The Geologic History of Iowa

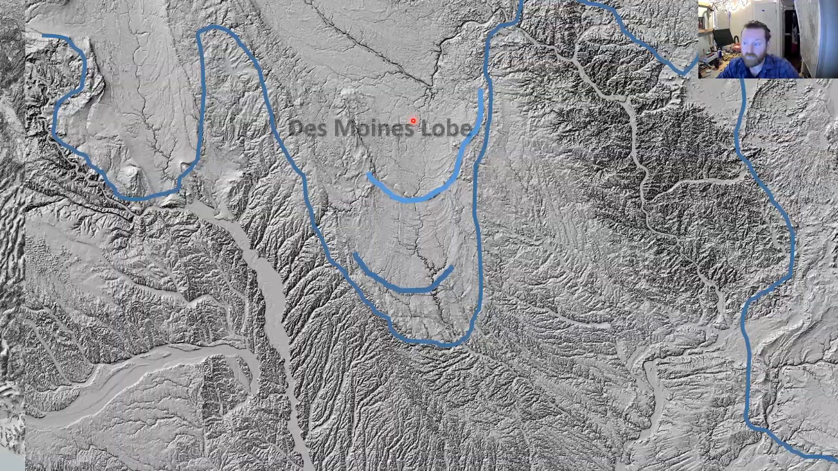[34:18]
So besides just looking at where ice came from, we wanted to determine how many ice advances there were.
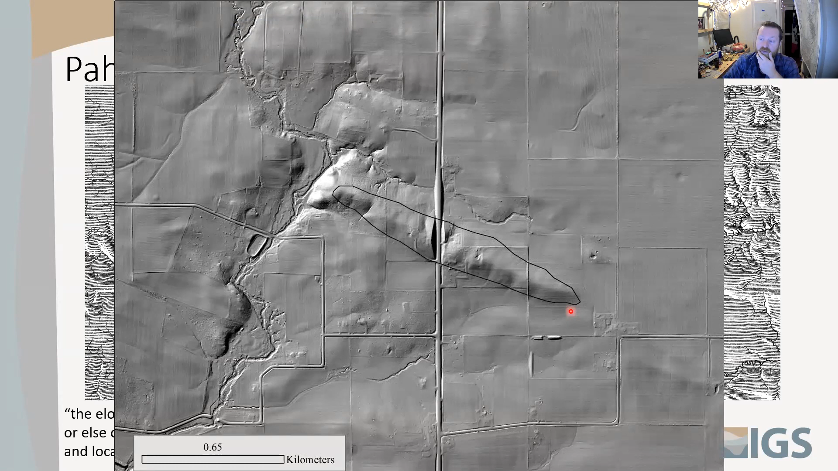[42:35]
So this is a paja, and it stands about 40 feet proud of the landscape, and this area is pretty flat. And based on that, they thought that this area that formed it was a very unique area that was glaciated in a different time setting than the more modern, or the last glacial advance at the time.
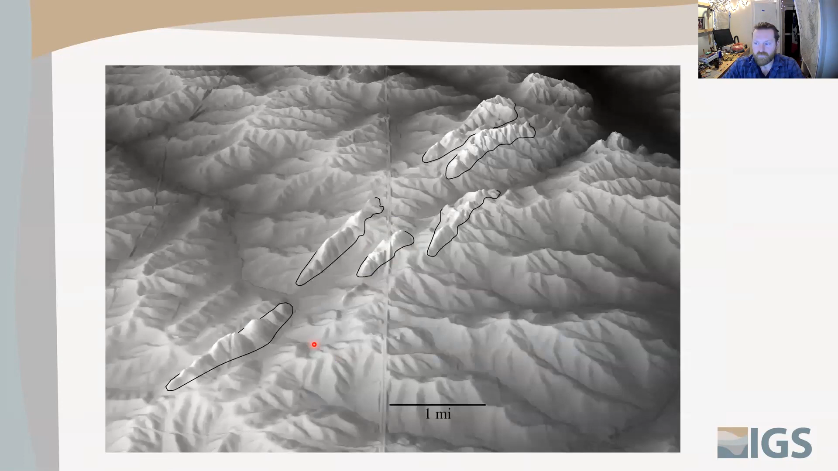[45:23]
So what they were supposing is that ice flowed around them and only preferentially eroded these areas. So kind of like drumlins, but not, because the drumlins are made of
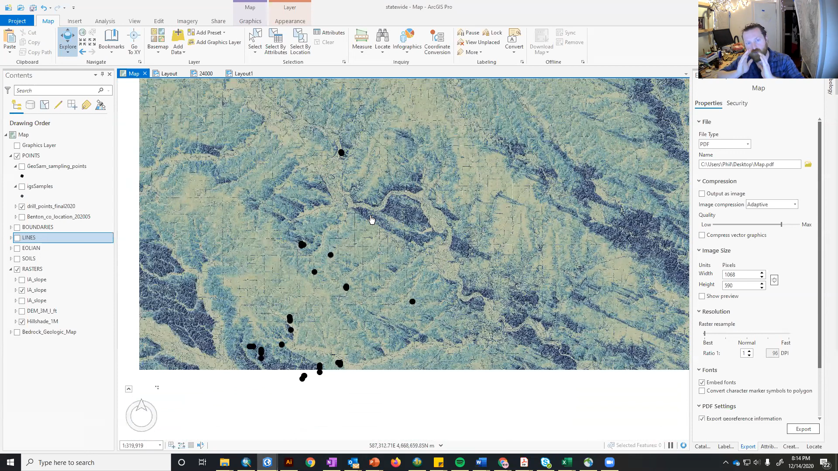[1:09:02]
And so it aligned the entire landscape. If we actually look at Iowa, I mean, it's pretty striking that the entire landscape has this strong pattern. And that's because rivers like the Cedar right here carried massive amounts of outwash. So you can see here how wide that is. It's about 2 miles, and it just carried all kinds of sands that were able to just blow across the landscape. But like this right here, I know for a fact that this is lined by bedrock. This is an area where I mapped. And so there's 80 feet of loess here because it sits right next to the source,
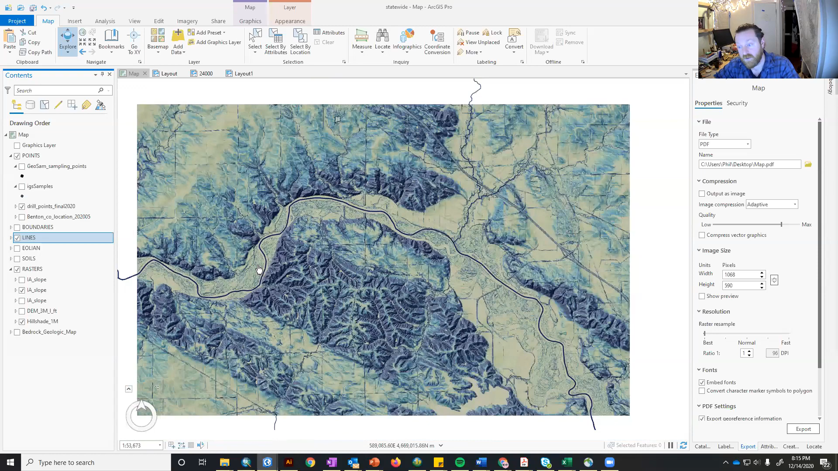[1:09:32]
and the sand can't get out because there's that bedrock wall. And that occurs again and again. Here's another paha. Here's another paha. So here's a pod of them, if you want to call them that. And the thing is, they are not controlled by fluvial drainage because they cut across watersheds. So you're not going to be able to say, well, it's due to fluvial erosion cutting back the landscape. if they're not oriented with the watersheds themselves. They're oriented with the wind.
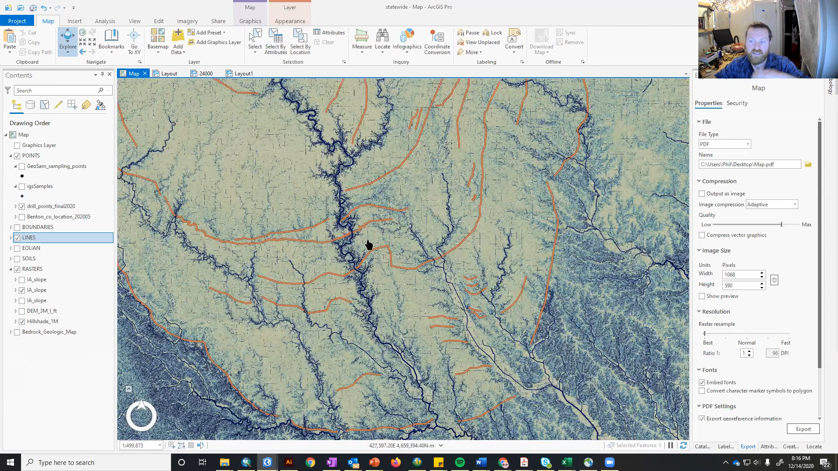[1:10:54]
But the thing is, it's not that well developed. So a lot of these drainages were enhanced by human channelization. But this Des Moines River is the area that's really carved down.
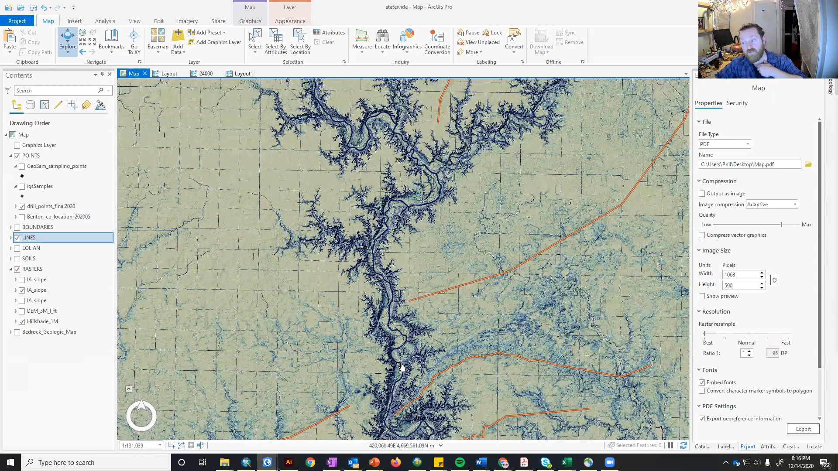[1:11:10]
And that's because it was a giant event that flooded the area and just really tore down into the area, because to the south of it, this was much lower. So you had a nick point that traveled all the way up the
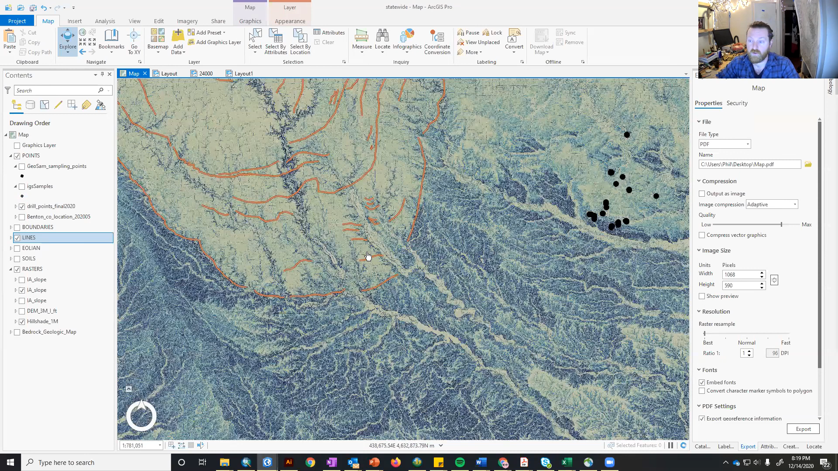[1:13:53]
And so this one here is pretty substantial.
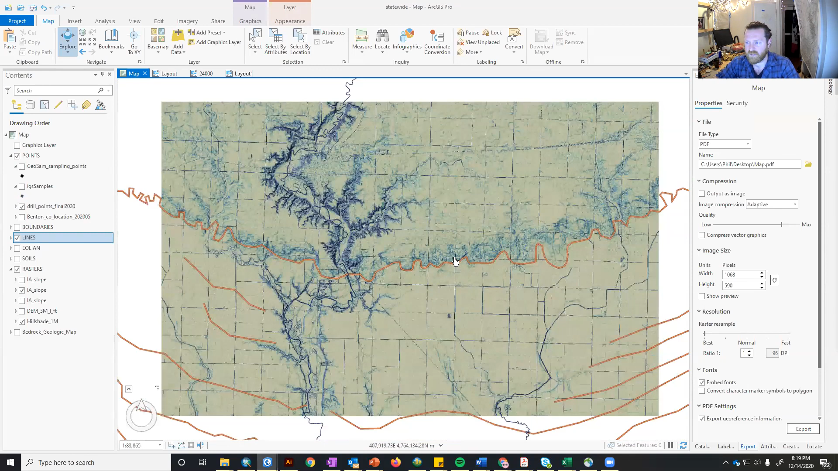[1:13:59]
And I said it's about 100 feet above the lands, the rest of the area in some places.
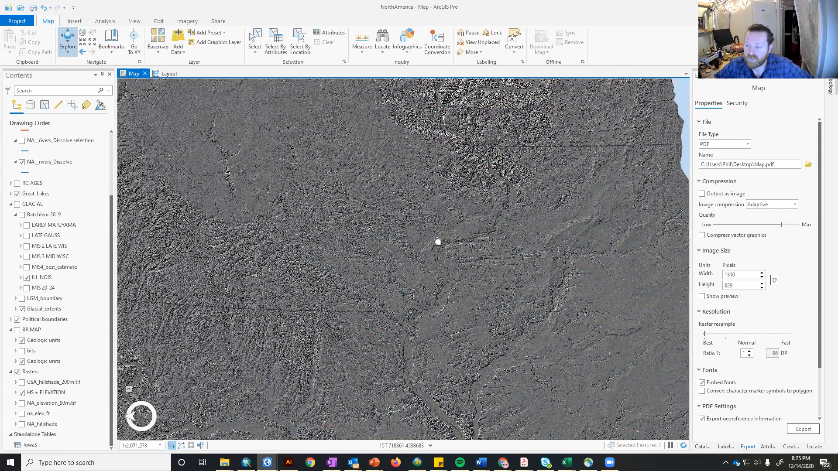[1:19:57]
Right. The modern channel today from the Quad Cities down to St. Louis is only 20,000 years old. It used to flow from Dubuque to Peoria, and you can see the size difference of the streams, and it reflects that. So what happened was the Lake Michigan lobe about 25, 26,000 years ago blocked that Mississippi River, formed Glacial Lake Milan until that was large enough to punch through the area near Rock Island, Illinois.
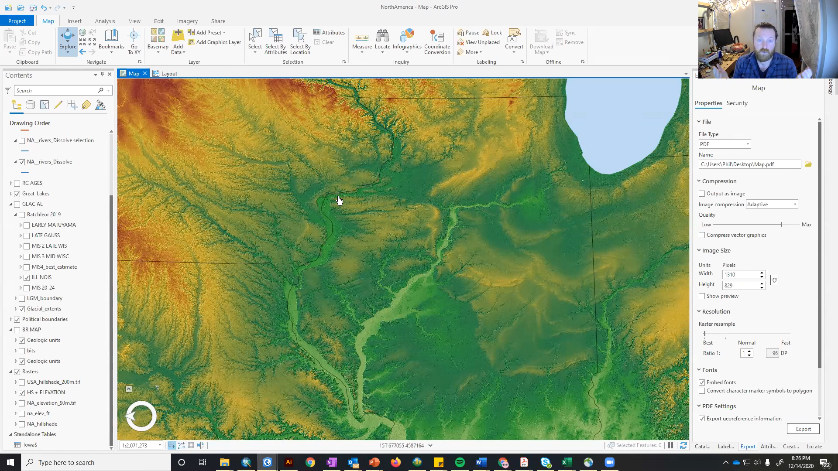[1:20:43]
what would have been the Iowa and the Cedar River system to St. Louis. But before that, you know, ice pushed the Mississippi around multiple times as well. And so there's actually evidence that the Mississippi River would have flowed north through the Wisconsin River Valley.
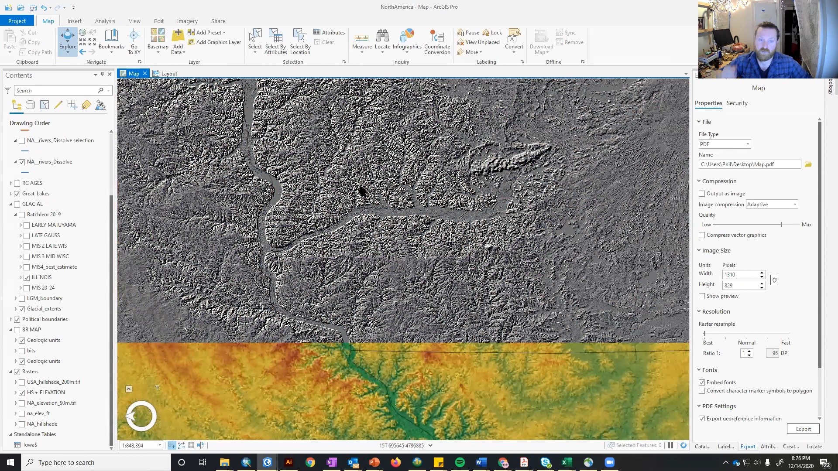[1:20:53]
Eric Carson of the Wisconsin Survey has showed that. And I'm sorry you can't see the slides,
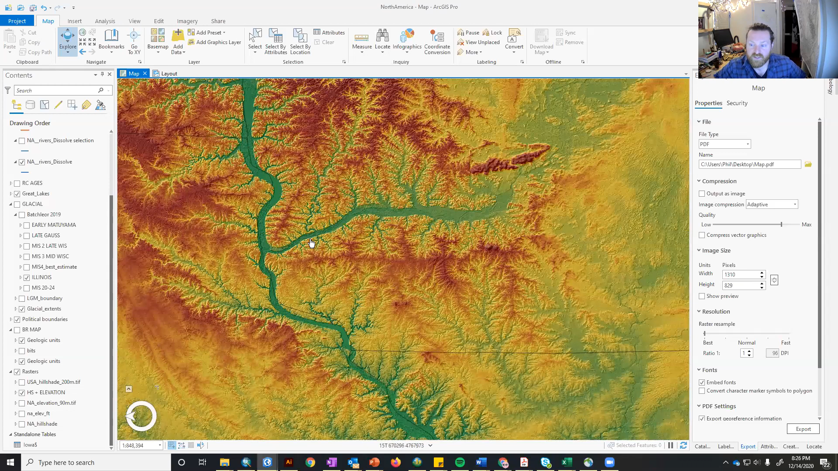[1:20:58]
but the Wisconsin River is pretty interesting because it looks like it would have flowed north up into Hudson Bay through the Great Lakes potentially, because the angle of the rivers coming into it are backwards now.
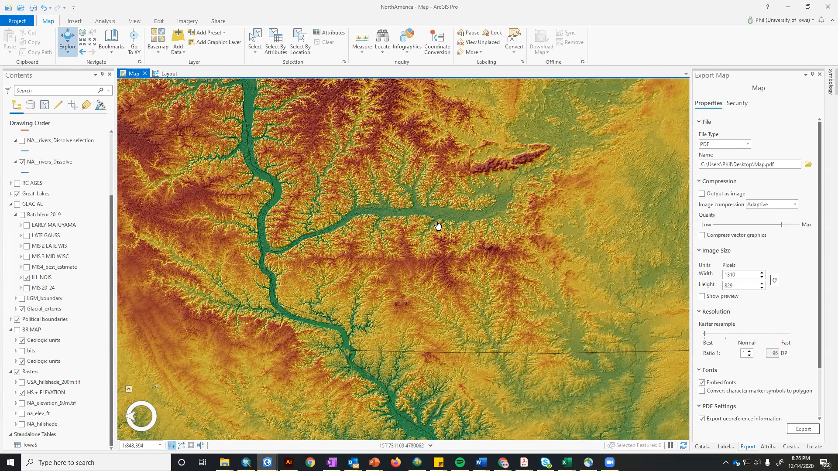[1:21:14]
So you'd expect rivers to come in at V's to the trunk, but because of the reversal of the flow, they're facing the wrong way.
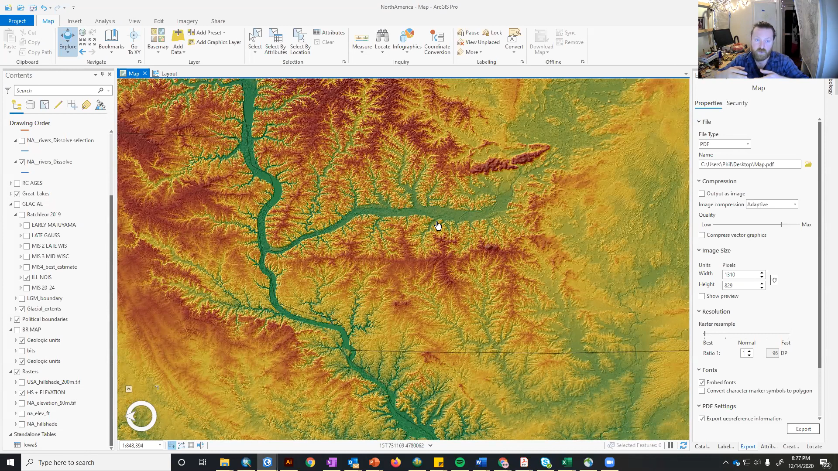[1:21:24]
So what I'm getting at is ice has pushed around all these rivers, really changed the entire landscape, how things drain. And then because of that, you get different erosion rates around the Midwest